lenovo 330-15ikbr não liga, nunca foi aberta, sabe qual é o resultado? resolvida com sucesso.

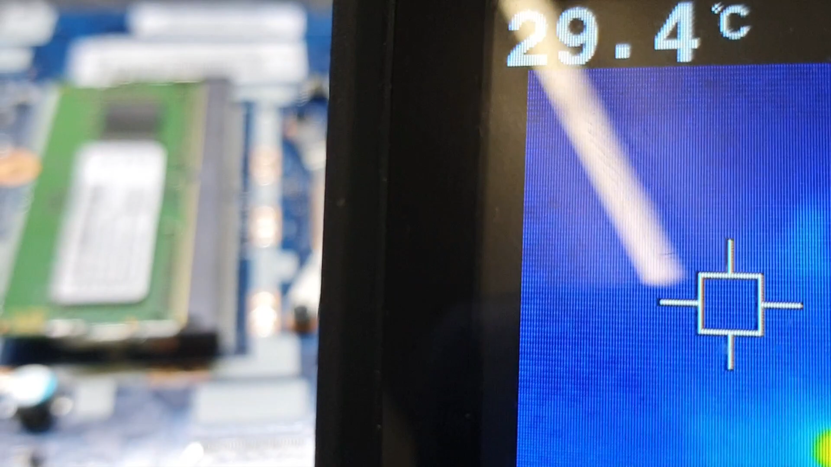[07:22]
On screen: spot 29.4°C
A bolinha verde aí, ó. Embaixo, ó. Tá vendo? Escapaço bem pouquinho. Tá? Ele que tá em curto. É até difícil. É até difícil de ver com o dedo, tá?